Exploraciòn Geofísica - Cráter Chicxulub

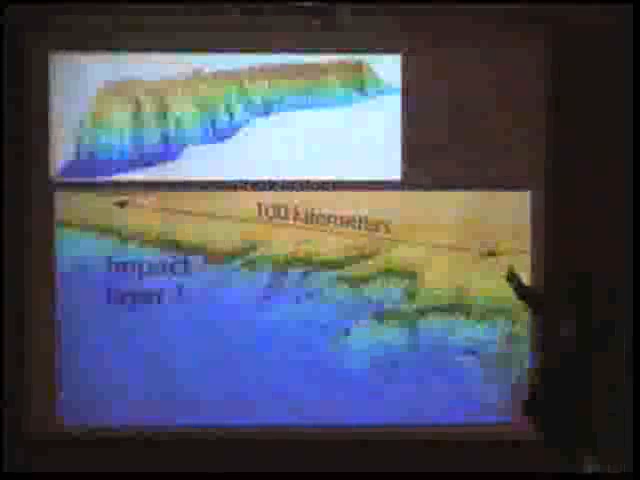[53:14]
Este es en la zona del el mismo pedacito, y aquí está la parte del impacto.
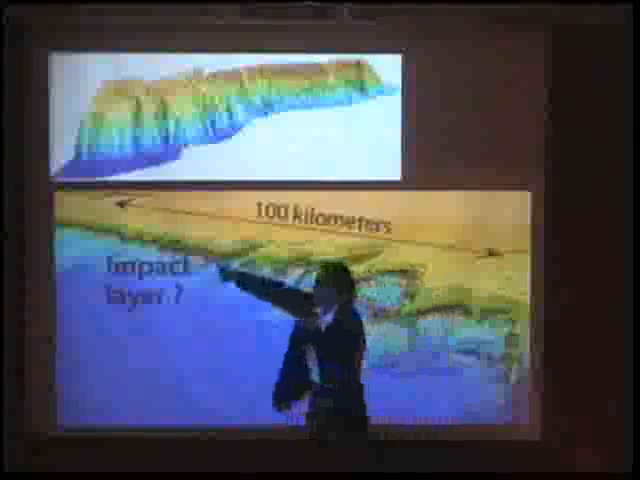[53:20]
Y lo podemos ver con un detalle que era complicadísimo de ver en otros lados. Entonces ahora el siguiente caminito es
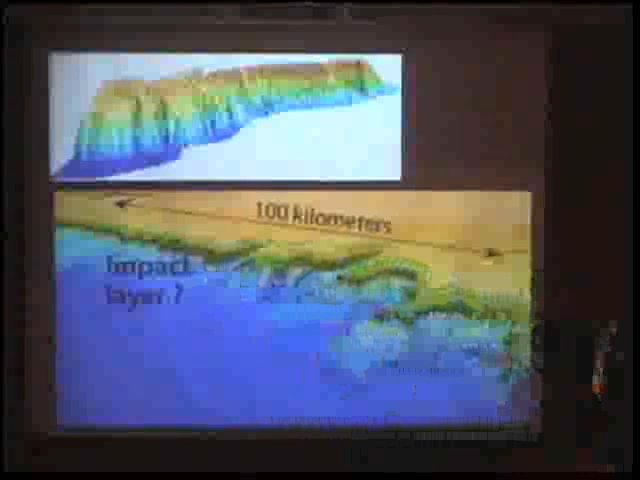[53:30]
bajar con el submarino a hacer agujeritos y tomar muestras.